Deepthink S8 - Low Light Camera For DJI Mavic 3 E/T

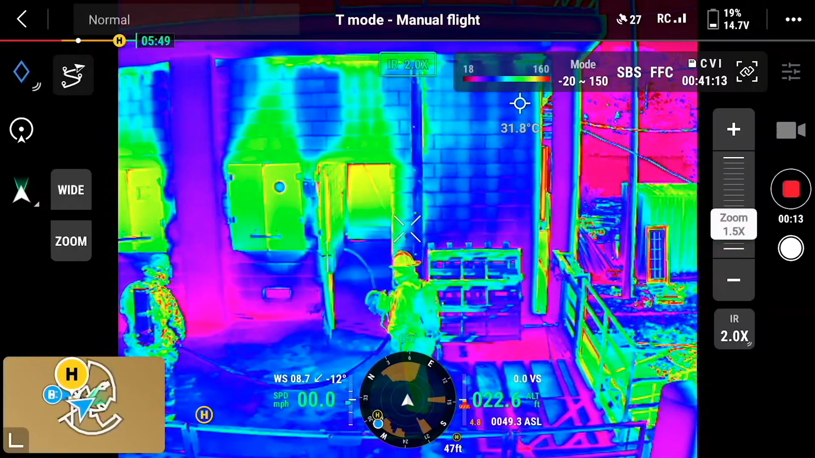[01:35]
On screen: spot 31.8°C
Thermal cameras measure heat signatures. Night vision cameras are best in total darkness conditions, conditions.
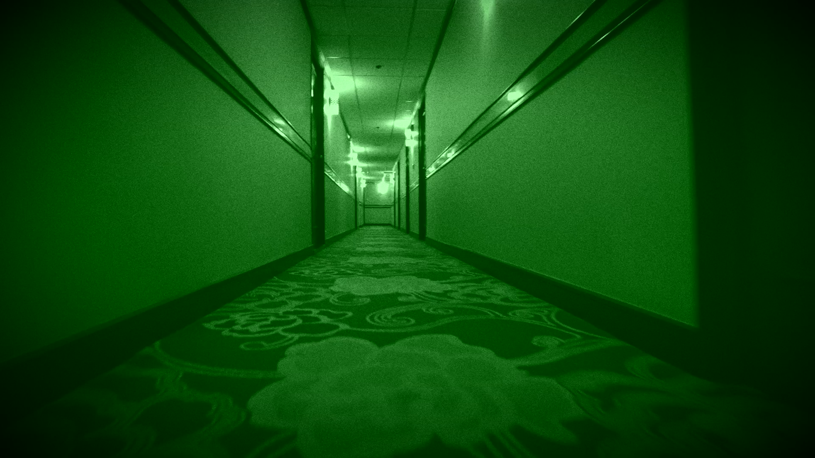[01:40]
They rely on infrared illumination or image intensifiers, with often a black-and-white or green display.